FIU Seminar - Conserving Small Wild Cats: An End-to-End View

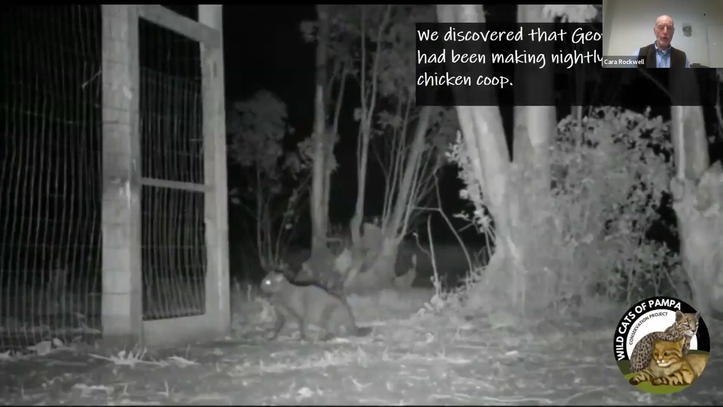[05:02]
But he's also doing a lot of conservation. So here's the Geoffroy's cats entering the hen house.
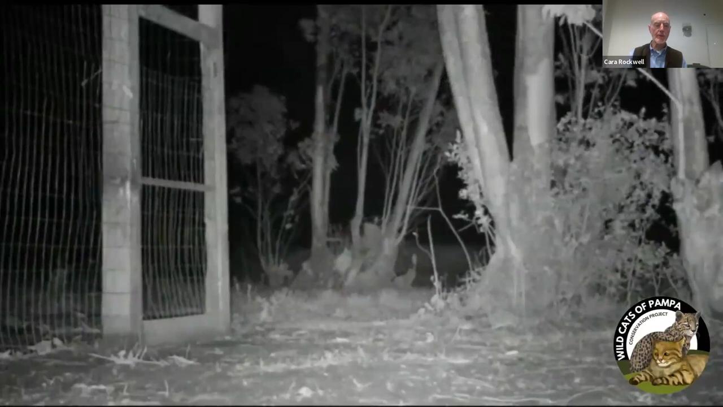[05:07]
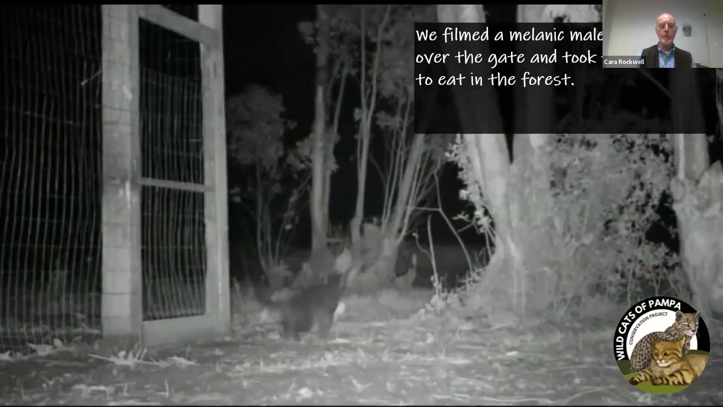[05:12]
And this goes on night after night. Every night. Good size hen there.
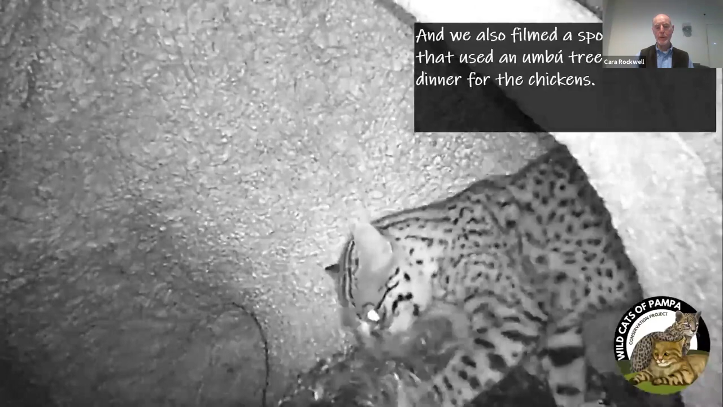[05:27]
There's another one that was predating the hen house.
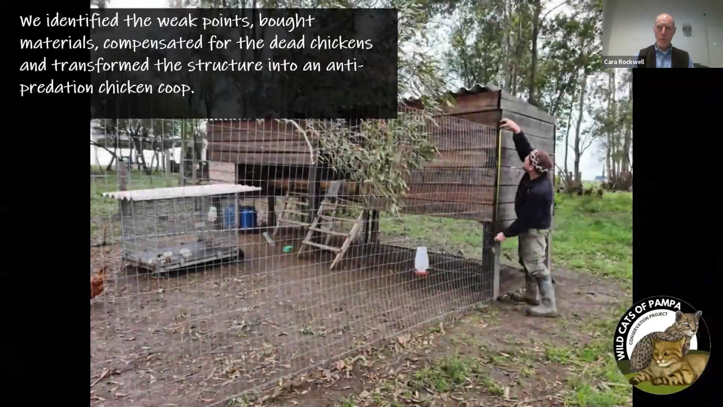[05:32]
We know how to solve this problem, and we're solving this problem all over the world.
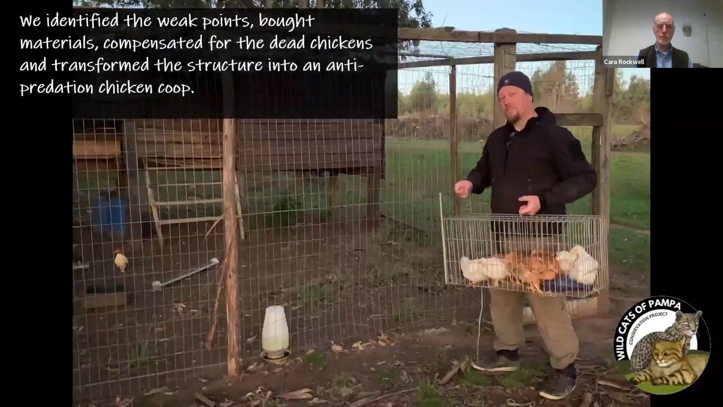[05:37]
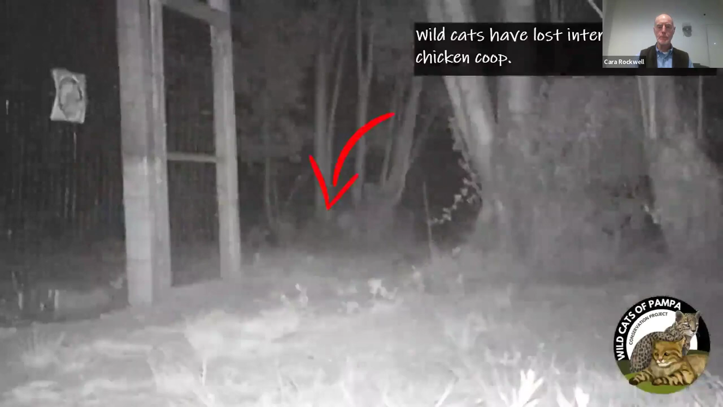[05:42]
They can't get in. No predation event.